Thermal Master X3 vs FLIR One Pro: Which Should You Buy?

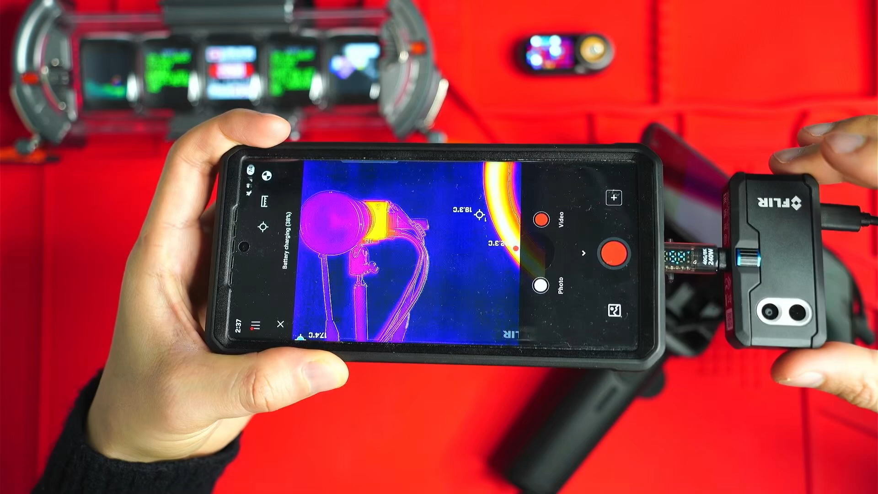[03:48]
In terms of modes and features, the ThermoMaster X3 is for low temperature applications only. So yeah, basically if you're measuring anything from negative 20 degrees Celsius to 130 degrees Celsius max, it's very sensitive.
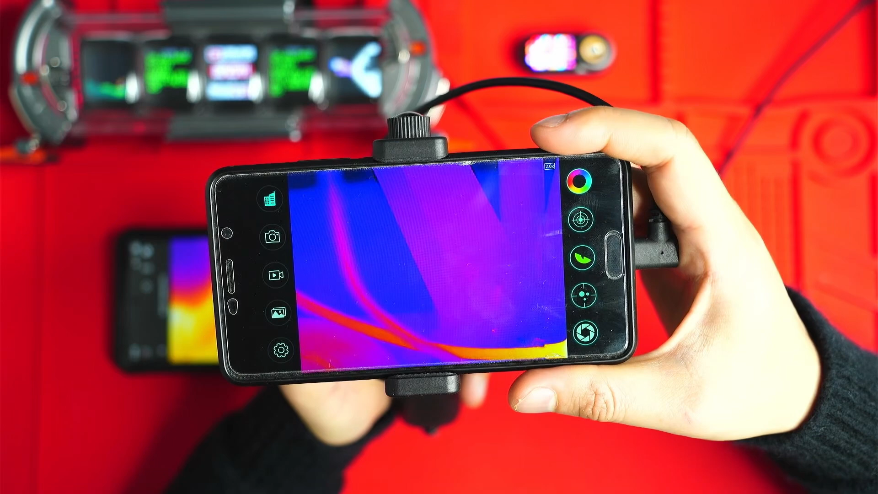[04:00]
And if you expose it to high temperatures, you can actually damage the device. So it's got to be really careful with this thing. And yeah, there's a whole bunch of different features here on the apps. There's tactical reticles, there's fog and rain modes, bird watching, bow hunting, there's even a thermal only. Let's have a look here. There's even all these different color palettes here on the side that you can choose from.
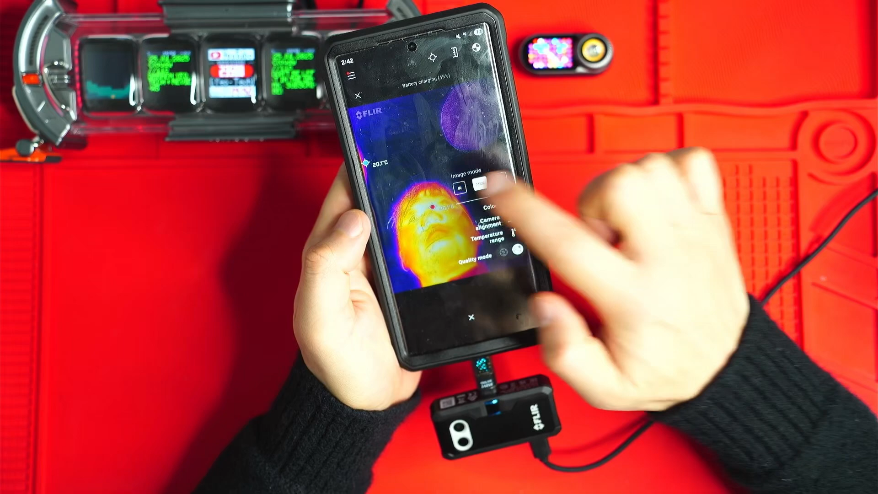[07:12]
If I click that plus button on the bottom, you can select between just normal infrared mode and that's, and that's a pretty clean MSX. You get these kind of outlines using the secondary camera to identify what you're looking at and just DC mode there.
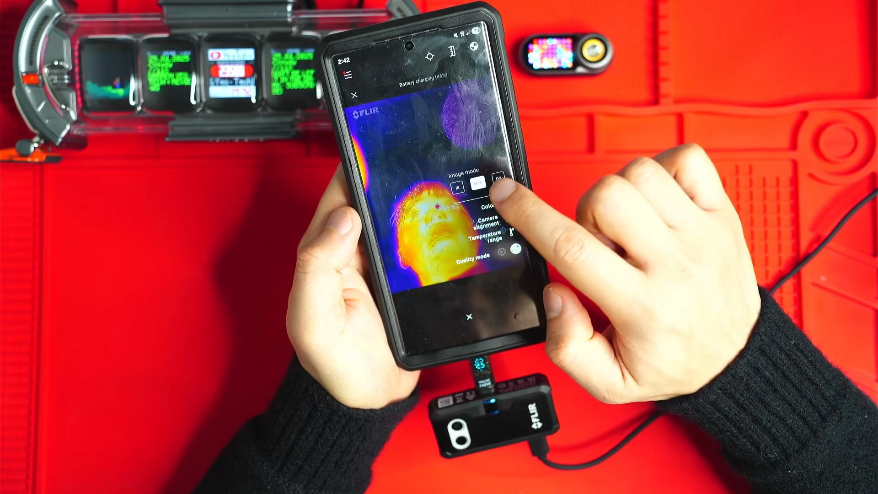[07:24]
I don't really use that at all. There's no point seeing as it's a thermal camera. You can also go and change the quality to like a lower quality mode.
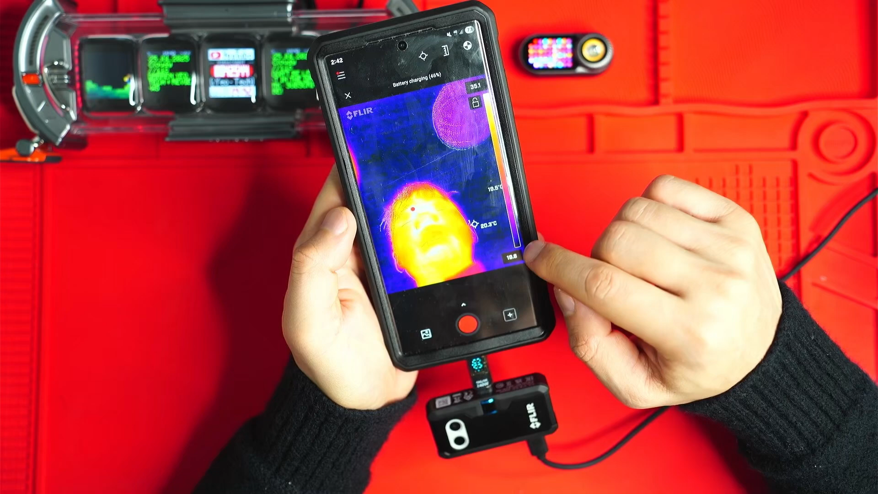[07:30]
I wouldn't, um, yeah, I wouldn't suggest, suggest doing that.
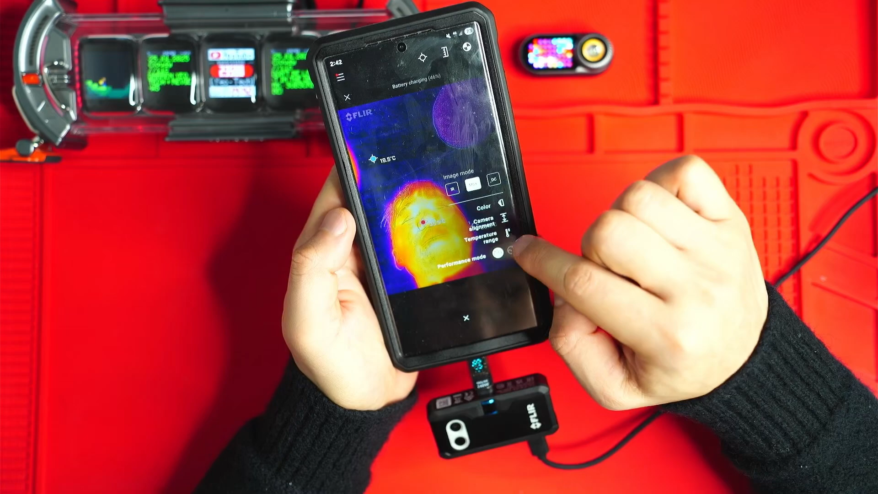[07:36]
It just kind of makes everything look a bit more grainier. So I just turn it onto the normal mode.
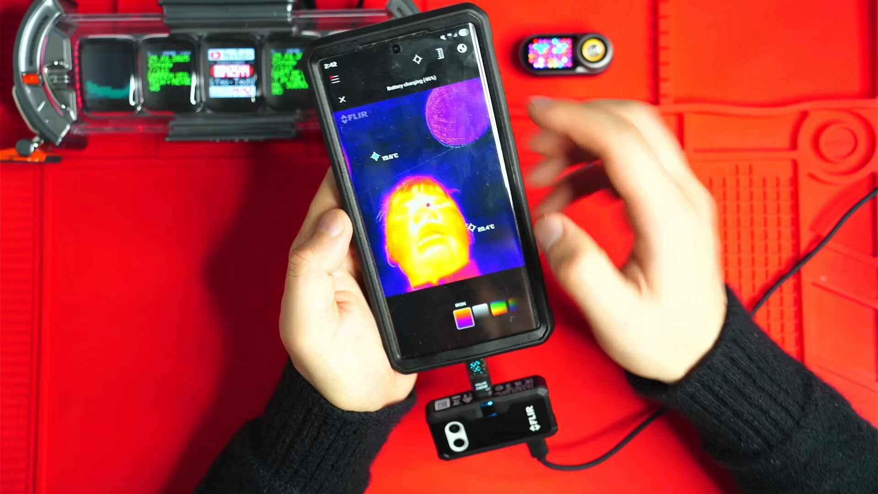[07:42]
There are a few different color palettes, so you can go through and select, uh, as you can see here, these different color palettes. Okay. Let's go back. You can also change the temperature ranges in here as well.
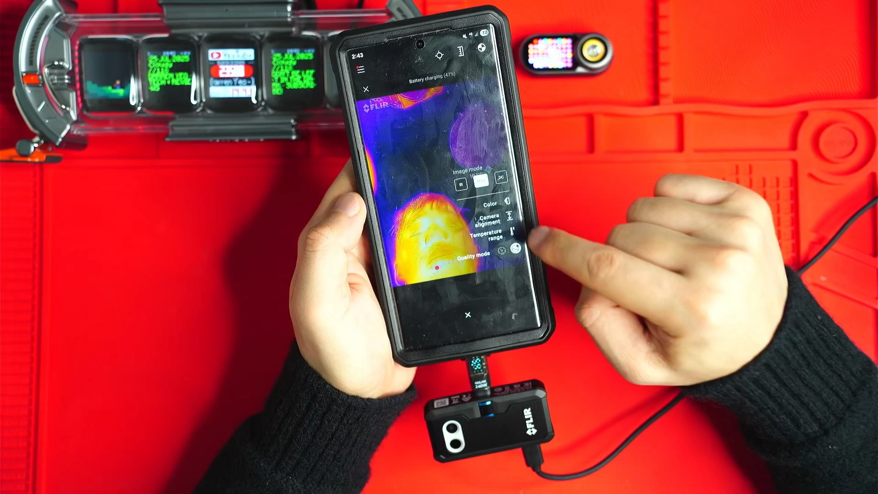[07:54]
So if you hit that plus button temperature range, so if you're measuring from negative 20 to 120 degrees Celsius to zero to 400 degrees Celsius to get better and more accurate readings, it's the same sort of deal, um, with a few of these, these fixed focused cameras. I think that's pretty much it in there. You can also set some, uh, different readings and spots here.
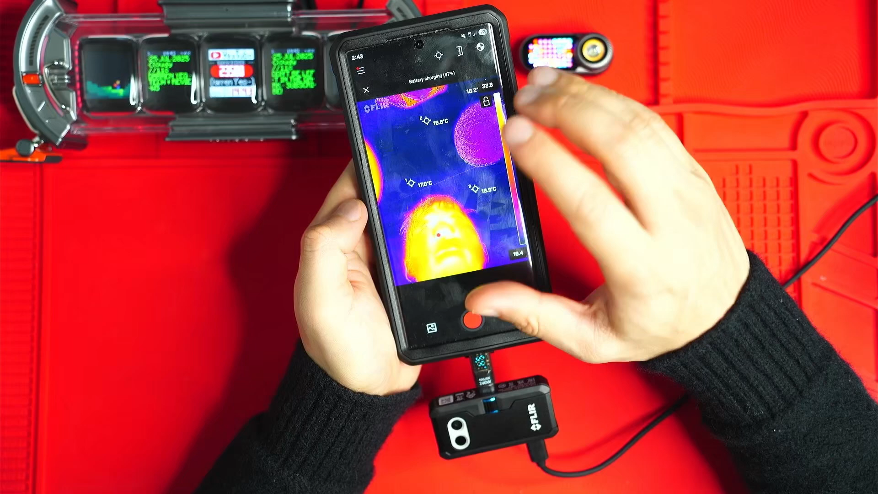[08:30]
jumping around everywhere, the blue dot and the red dot measures, uh, basically identifies the highest and lowest temperature point on the screen. So yeah, that there just does pretty much the same thing. Highest and lowest point camera shutter reset. Now, if we go into the settings of the camera, if we hit the emissivity setting,
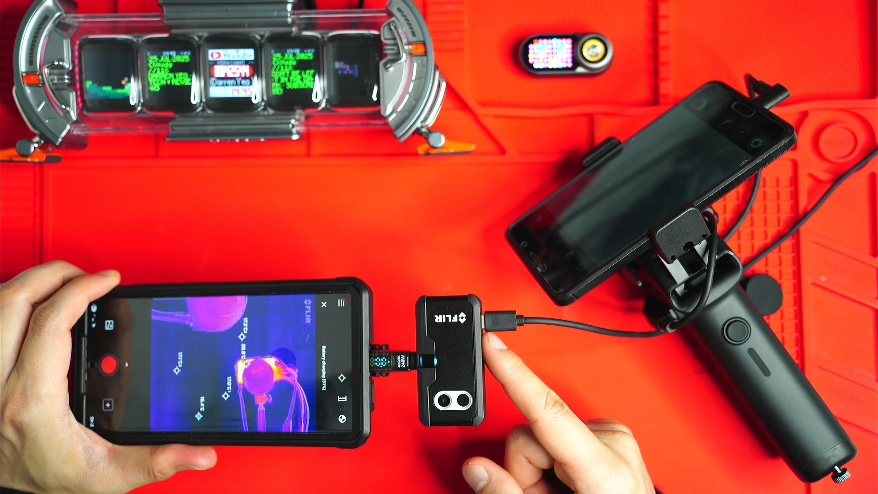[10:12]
The built-in battery takes about 45 minutes to charge and it lasts about an hour. So once, once the battery runs down to zero, you're actually not able to use the, the camera at all. You need to charge it separately. So yeah, while it doesn't drain the battery, I think if you are, you know, measuring temperatures for, you know, during the day and you need the battery to last, you really have to keep this thing charged up. So yeah. Okay. So the final important point is of course, price and the Film Master X3 does cost a bit more than the FLIR One Pro,